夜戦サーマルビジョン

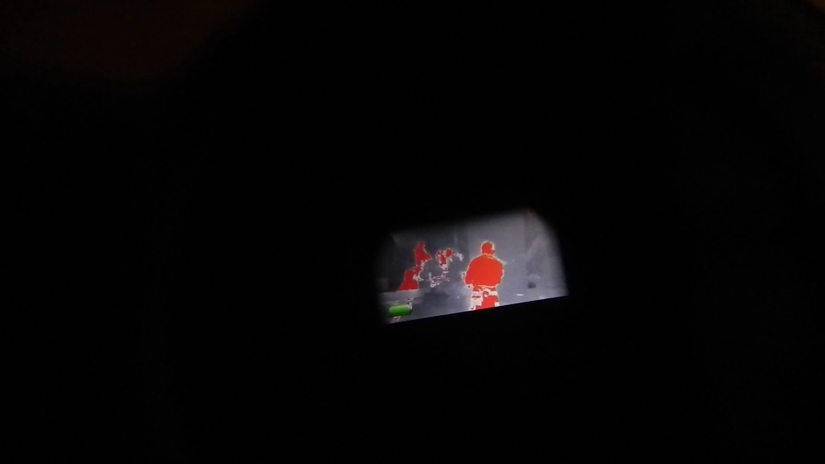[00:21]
十二マウントするよりも、サーマルの場合ね、はい、手持ちで使ってこう見てて、あそこに行ったって、それをないと。